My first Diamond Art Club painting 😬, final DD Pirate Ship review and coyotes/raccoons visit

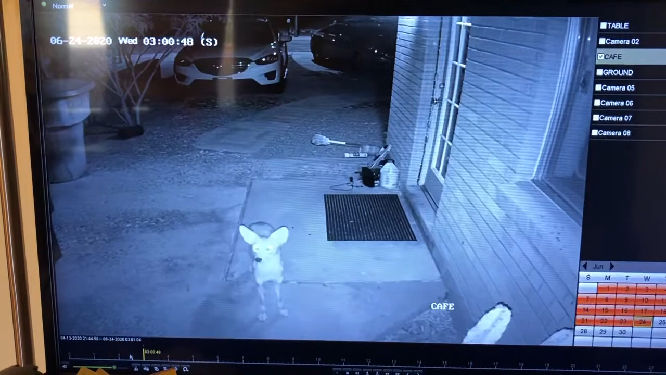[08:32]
So he is cute. I've got to say that. He's a very skinny-legged, big-eared. Maybe he'll grow into his ears.